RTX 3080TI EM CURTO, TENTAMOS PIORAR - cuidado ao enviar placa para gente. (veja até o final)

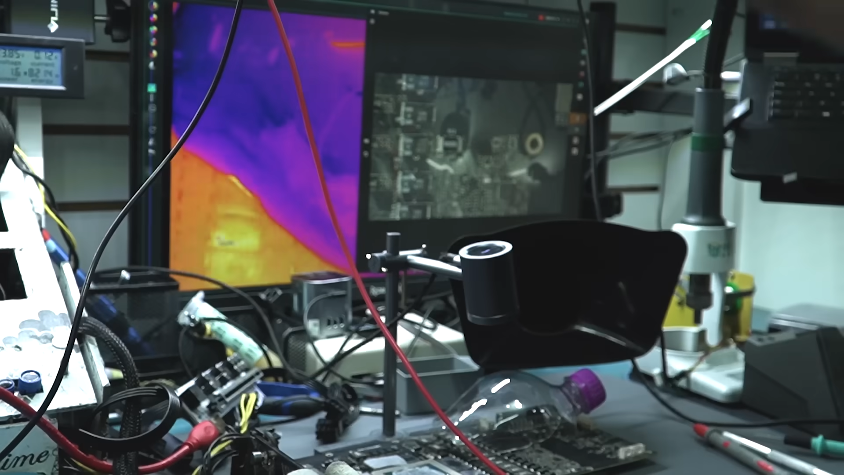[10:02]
Ó, vou só diminuir um pouco a tensão para ver se a câmera térmica está pegando certinho o ponto ali. Beleza, ó.
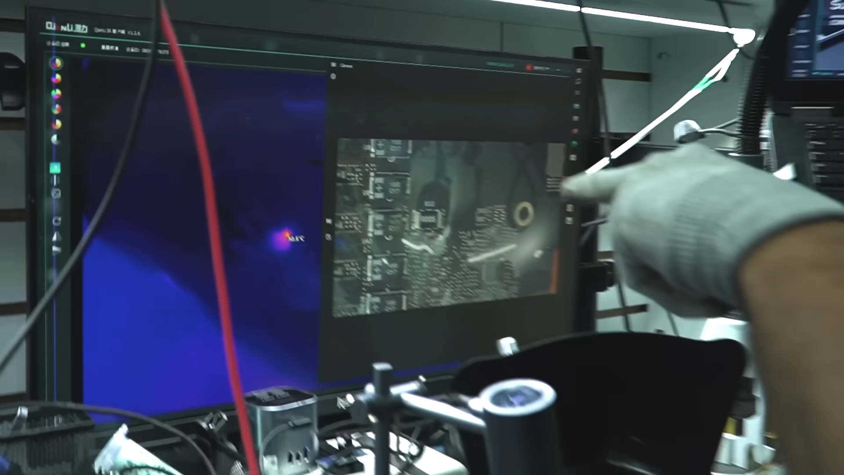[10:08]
Continua pegando. Então, beleza. Eu já vou jogar 10 volts aqui com 10 amperes.
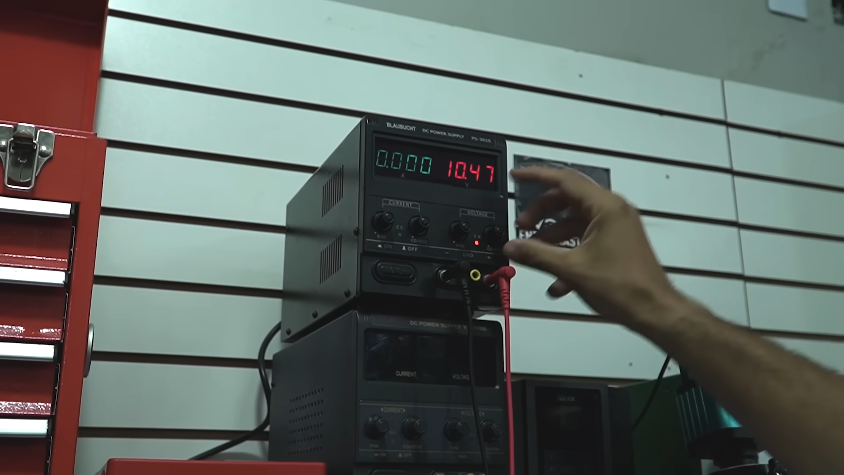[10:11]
Pode ir? Ó, vamos lá, então. 10 amperes com 10 volts.
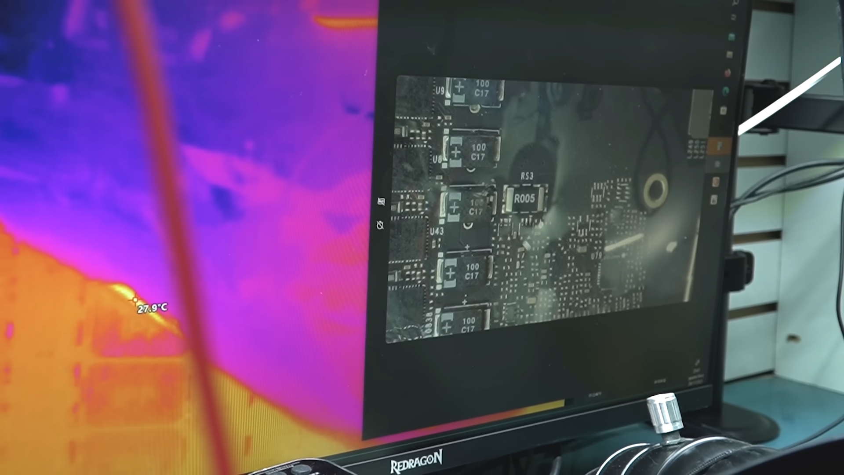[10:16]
On screen: spot 27.9°C
No capacitor, ó, que já está todo arrebentado.
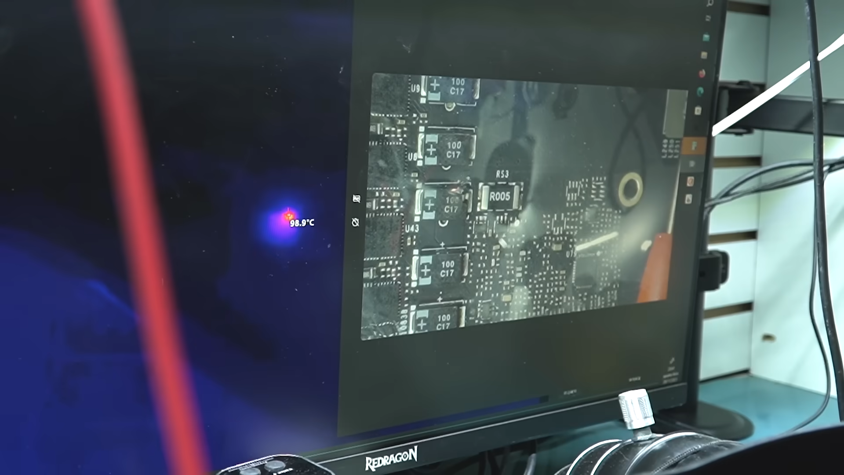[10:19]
On screen: spot 98.9°C
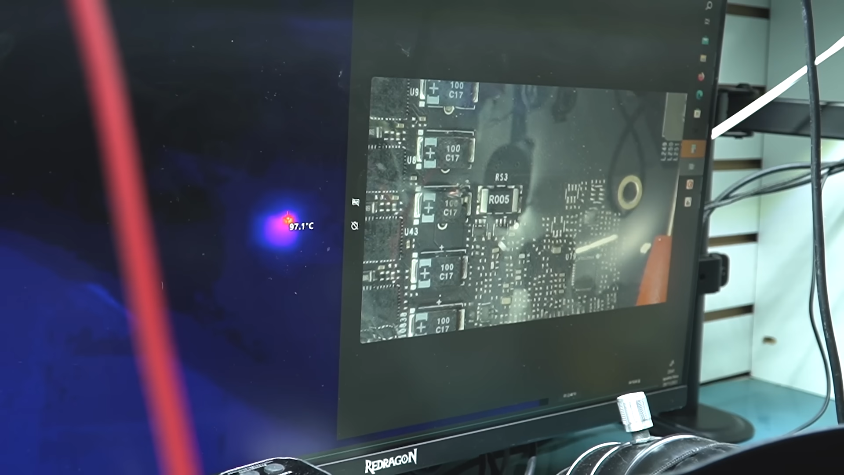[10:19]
On screen: spot 97.1°C
Ó, ó o fogo. Ó, e está consumindo os 10 amperes. Olha ali, ó. Ô, senhores. Ó, ó o cheiro de queimado.
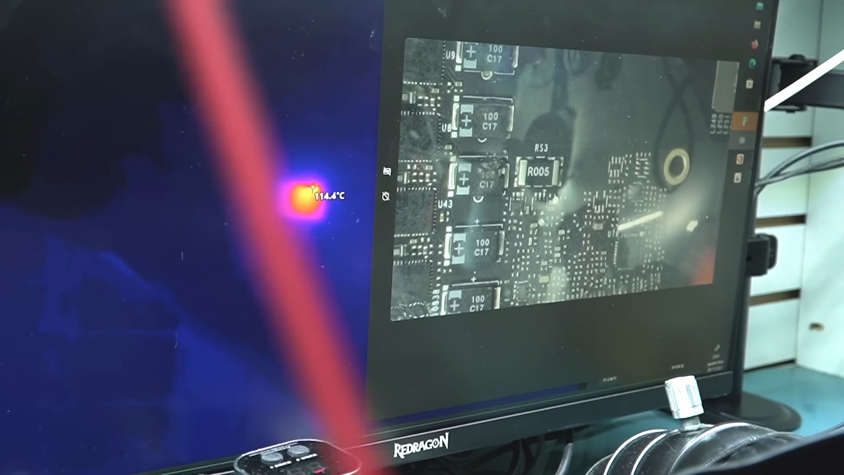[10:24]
On screen: spot 114.4°C
Tem, tem... Ó, vamos tentar derreter a latinha aqui. Ó a latinha derretendo. Ó, ó, ó. Está pegando... Está derretendo aqui. Vou continuar com a proteção. Vai que isso aqui estoura.
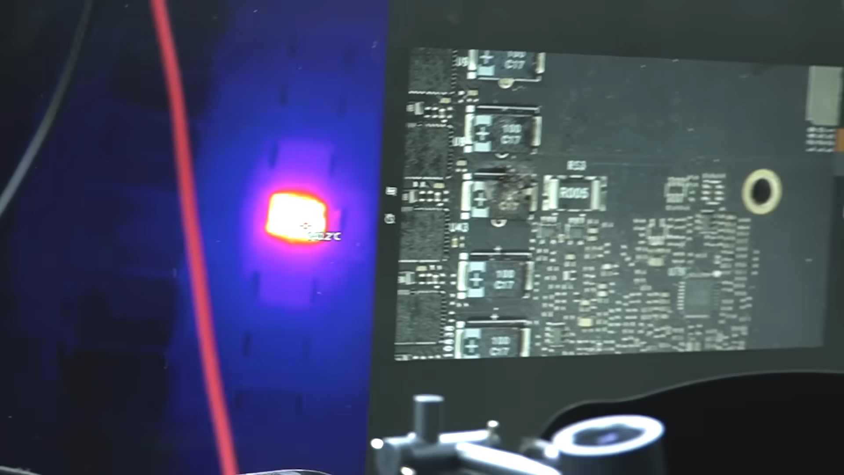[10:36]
Temperatura lá, ó. O fogo ficou de 40.
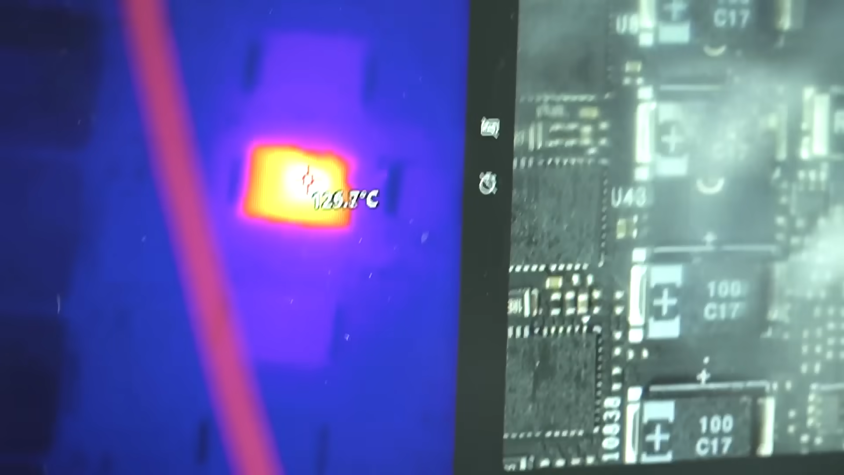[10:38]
Então, vamos continuar, vamos continuar, vamos continuar. Isso aqui vai explodir. Pessoal, uma coisa que a gente percebeu, isso daqui estava atrapalhando a câmera térmica.